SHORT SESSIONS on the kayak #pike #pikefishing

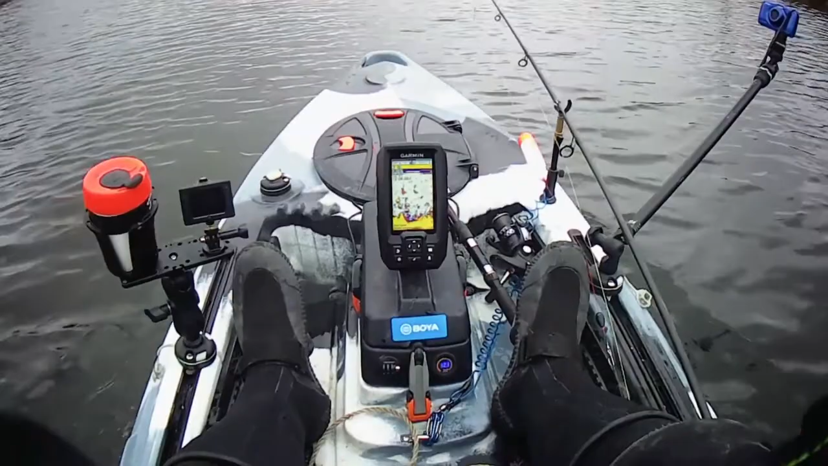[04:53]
checking out my depth eight foot sevens to eights hmm fish down there in the weed it's out in the middle of the river now eight foot three eight foot five that's not bad